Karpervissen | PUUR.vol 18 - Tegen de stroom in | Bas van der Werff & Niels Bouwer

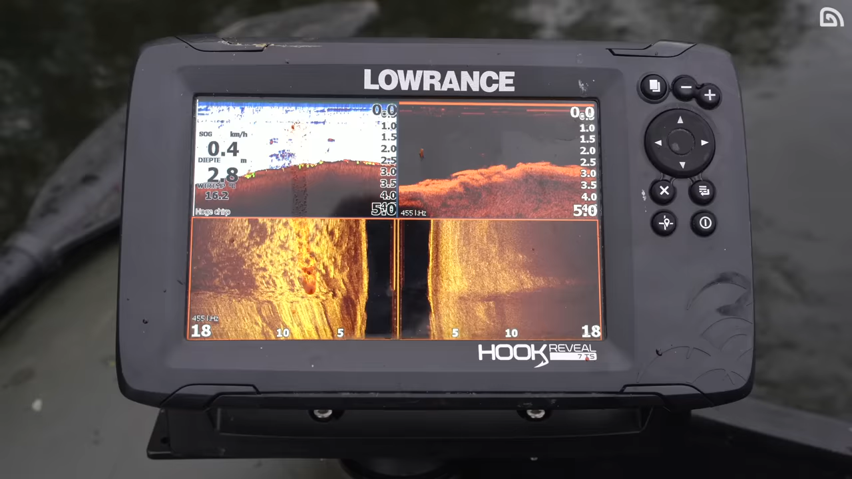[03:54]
On screen: depth 2.8 m, speed 0.4 km/h
Even goed kijken op de visfinder. Ja. En wat de takken doen. En de andere rommel hier in het water. En dan eh. Hopelijk eh.